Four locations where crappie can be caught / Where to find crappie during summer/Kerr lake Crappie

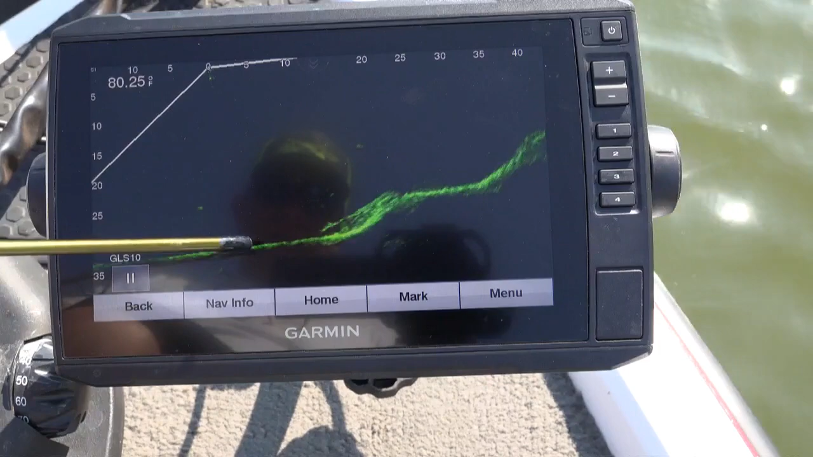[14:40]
And then it comes up. Then it comes up, and fish can transition from 10 feet up here all the way down to here.
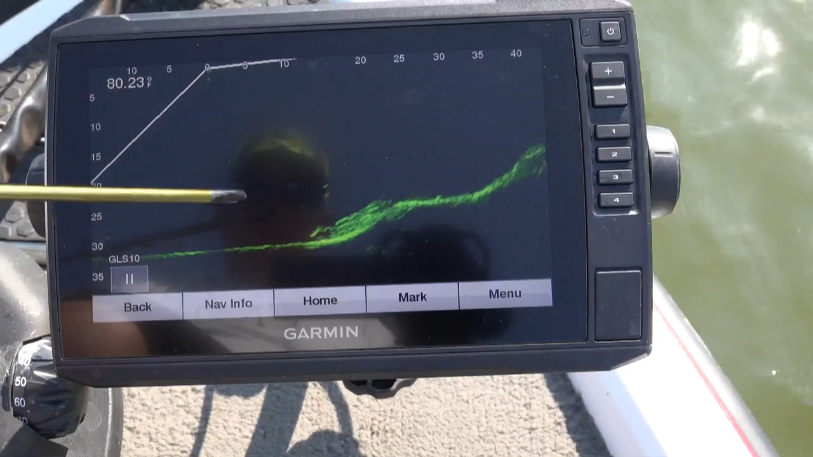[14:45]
Let's just take a minute and look around on this point.
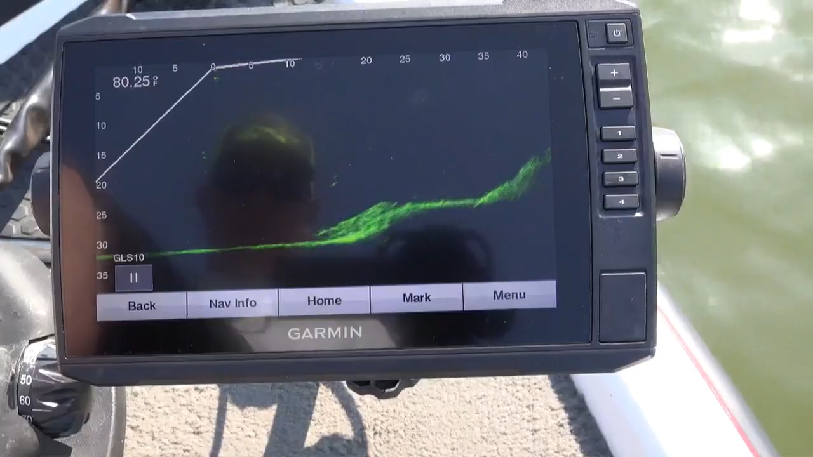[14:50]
On screen: water 80.25°F
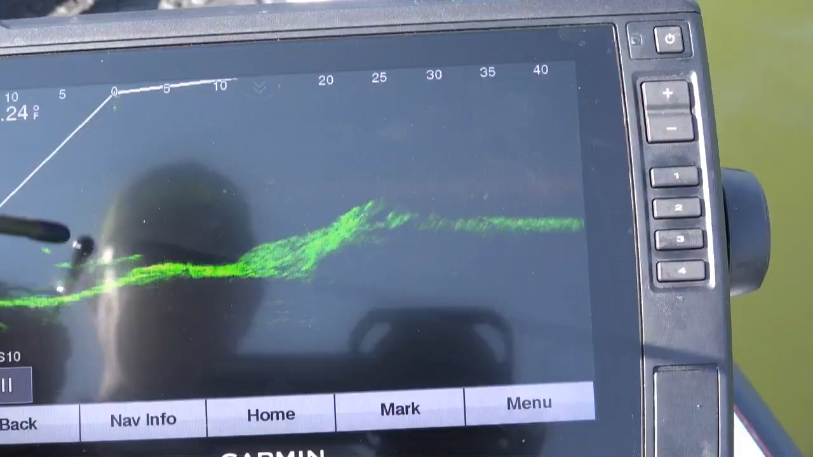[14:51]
See a crappy hanging out right here, 20 feet of water. There's some fish suspended. So right here, I'm coming up on the very top of it, and look at the crappy. This is what I was looking for. It's 25 feet of water, but look at the crappy stacked up right here. Let me get a good shot of that.
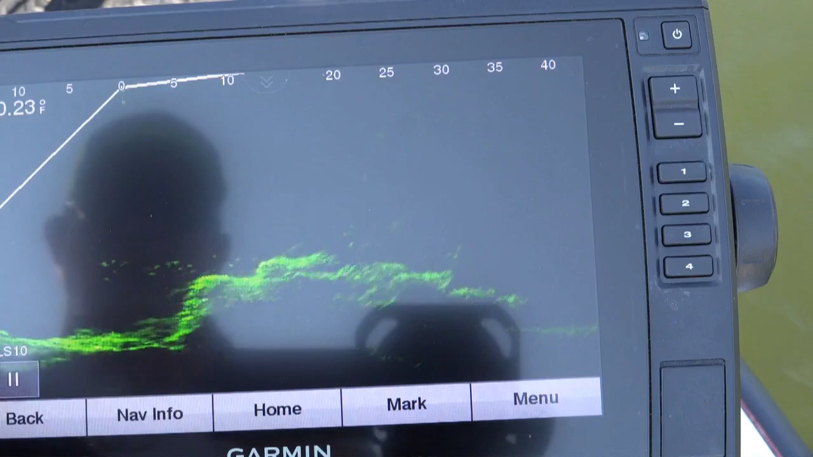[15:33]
See, you've got crappy here, right out on this lip. Then you've got them across the top. Then you've got them stacked up here. Now, let's real quick while we're on top of it. I'm going to go out forward looking to 20 feet so we can get a more of a detailed look.
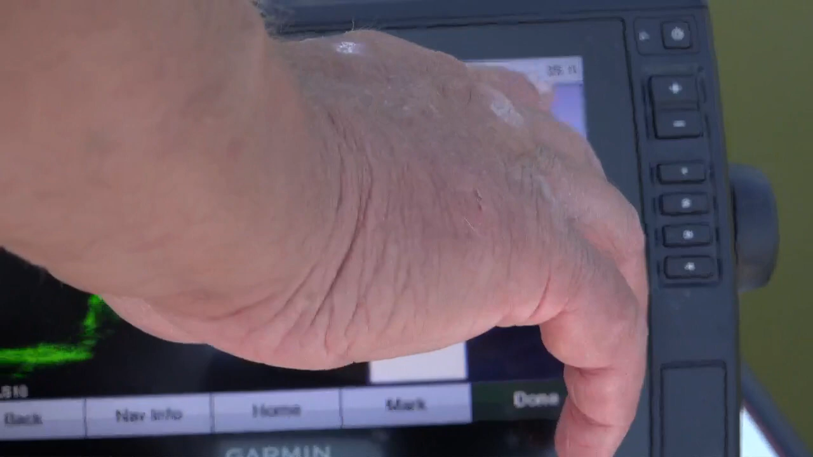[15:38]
All right, now it's looking at 20 feet. So boom. See all the crappies right here? The wind's beginning to puff me a little bit, so a little harder for me to sit right on top of them.
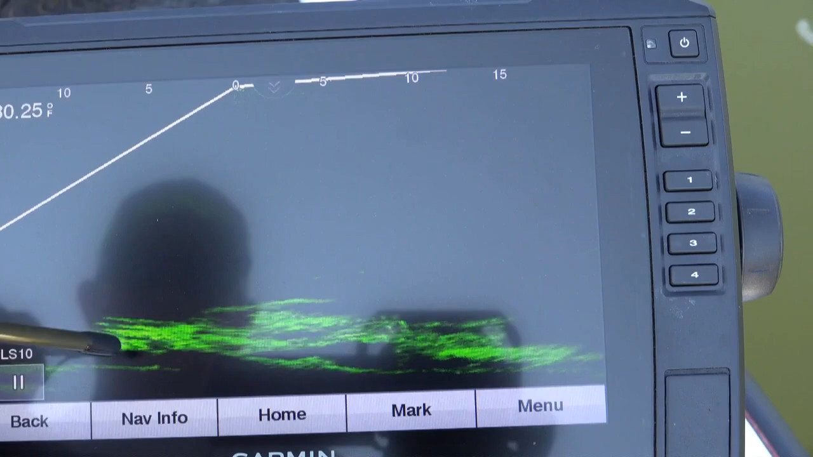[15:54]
Seeing as this little flat right here, you've got some fish.
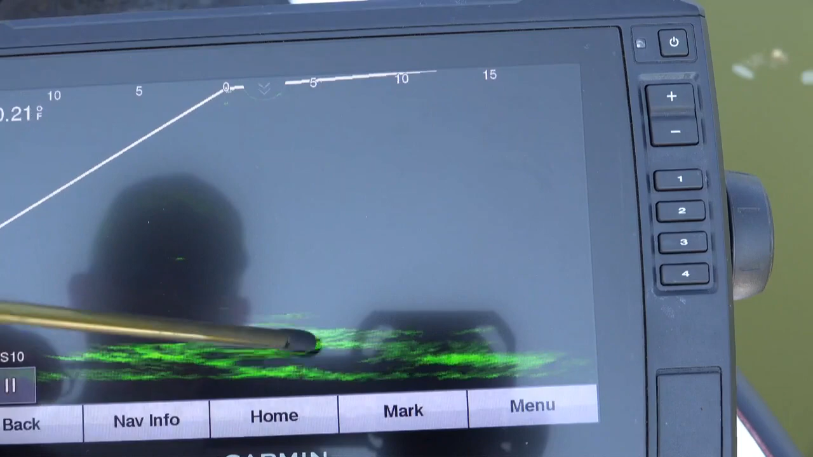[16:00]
Crappie love to sit up on top of a flat like that. There's a school of crappy right there. See them? See if we can zoom in on that just a little bit. All those signatures are crappy right there.
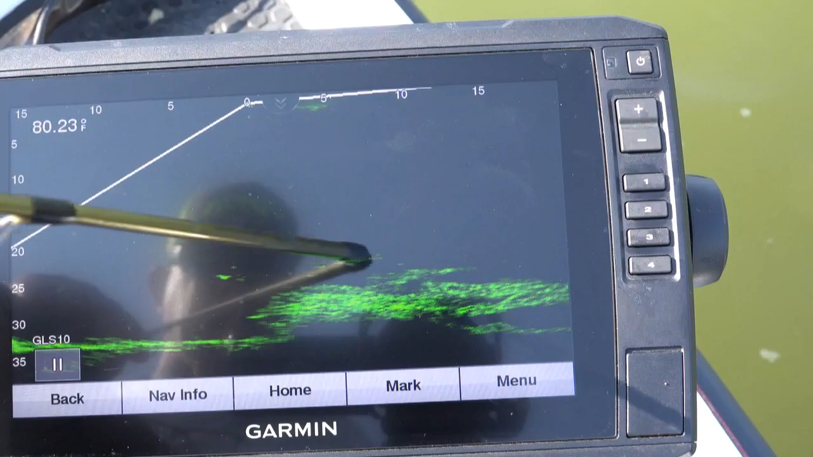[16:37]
On screen: water 80.23°F
Right up by these fish. So normally, I would drop my buoy right here on the end of this point and fish around that. But you can see those fish working on the top of this rocky point.
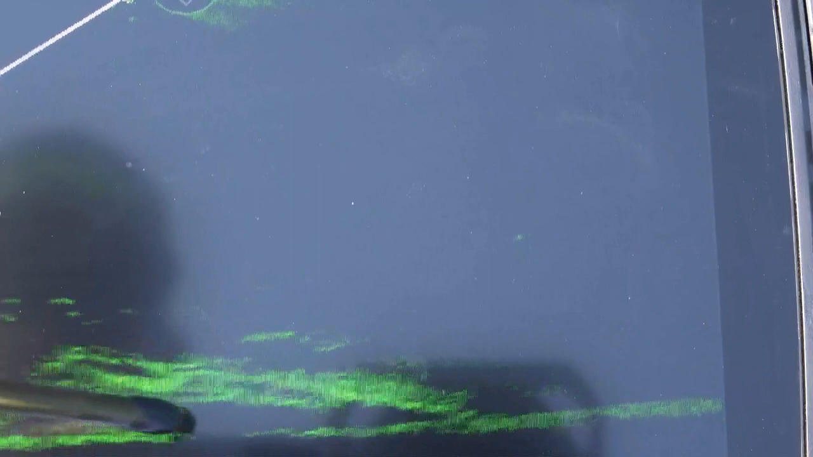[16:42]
And that goes at the bigger fish.
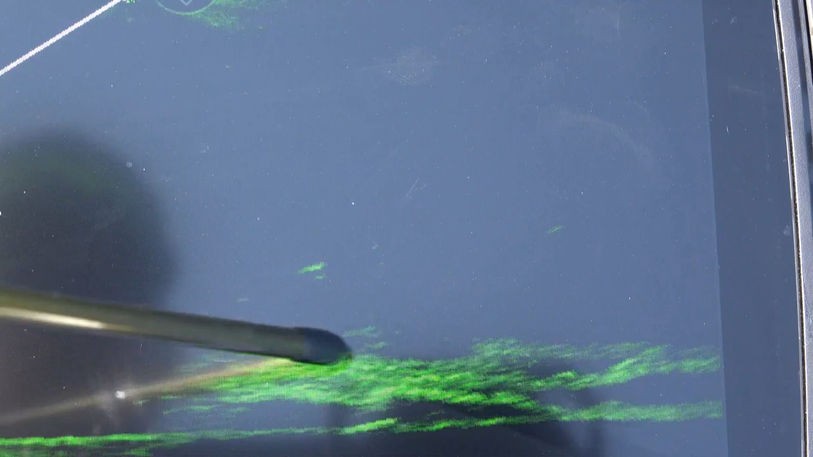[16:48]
That could be a bass working that point there. I'm going to turn it back.
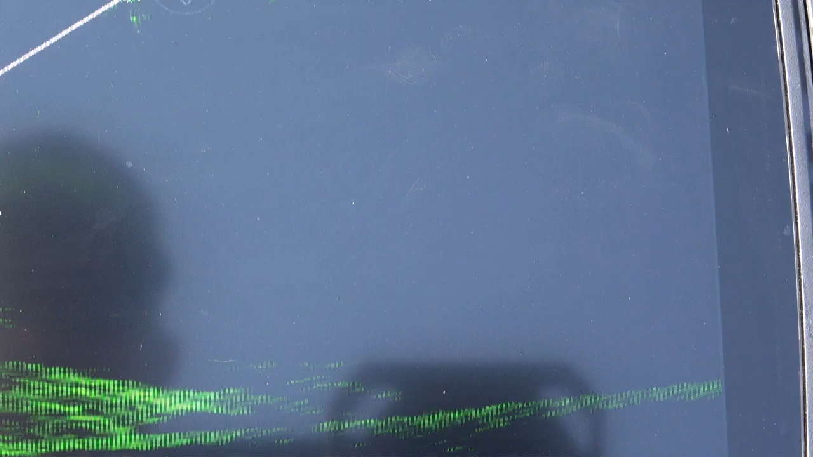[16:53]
All right. Let me spin around here. So that is a rocky point. Now, you can see how many crappy is there.